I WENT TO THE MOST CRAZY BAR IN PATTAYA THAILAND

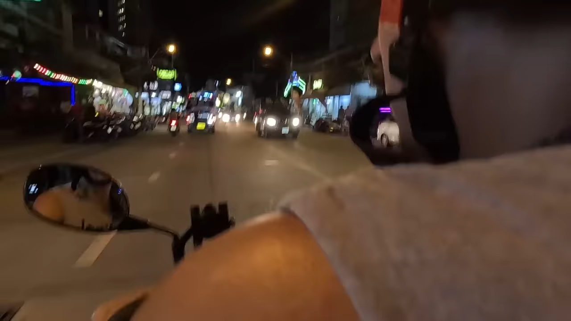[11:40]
And now we come to Jomtien, Luiz. Here, you see, here is Jomtien.